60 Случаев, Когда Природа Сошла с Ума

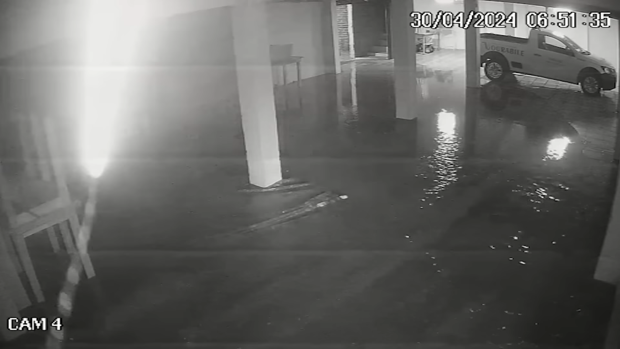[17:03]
При желании она проникнет куда угодно. Так и случилось в этом отеле. Из-за сильного наводнения поток воды стал настолько мощным, что запросто ворвался на парковку здания.
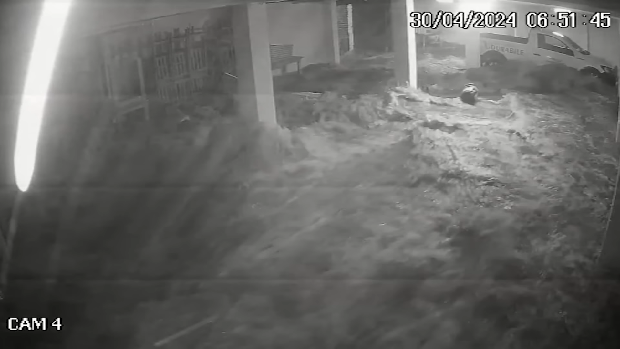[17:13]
На кадрах с камеры видеонаблюдения видно, как легко течение уносило мебель. Можно представить, что такой поток мог бы сделать с человеком. К счастью, на парковке в тот момент никого не было.